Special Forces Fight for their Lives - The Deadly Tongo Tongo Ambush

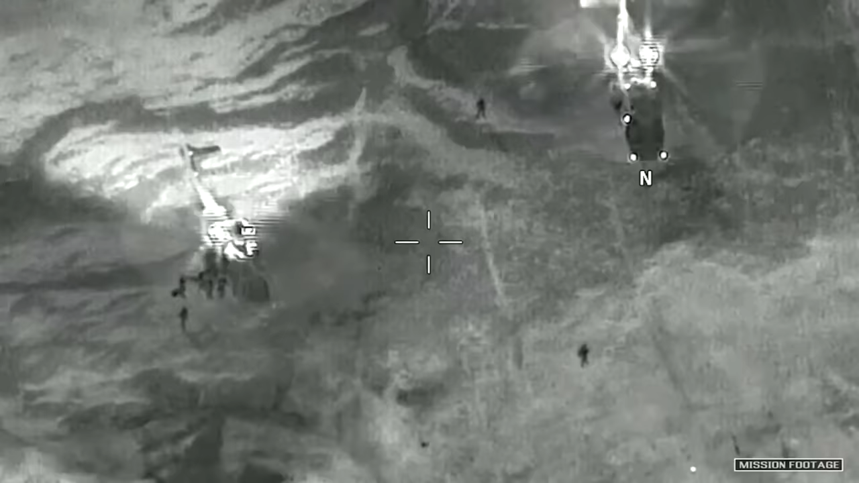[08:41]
Only one French commando showed up after about an hour, along with air support.
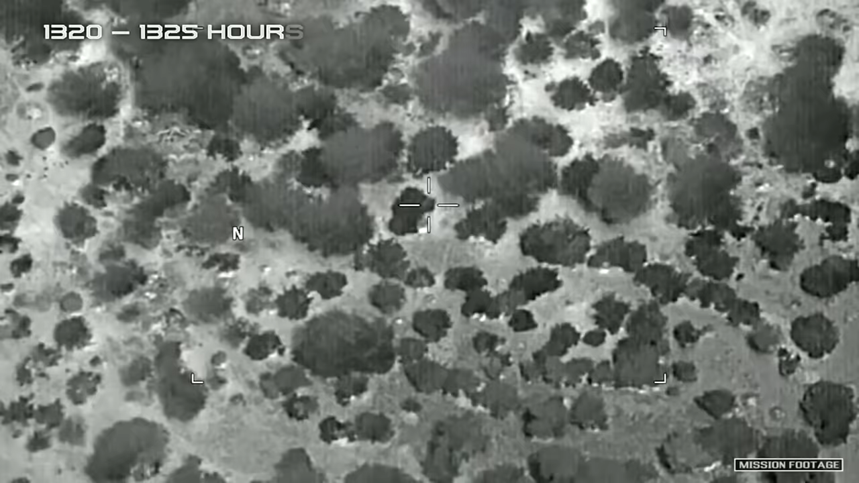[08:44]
Where the survivors rescued. During the Tonga Tonga ambush, four Green Berets were killed, as well as four African soldiers and a translator who had been working for the military.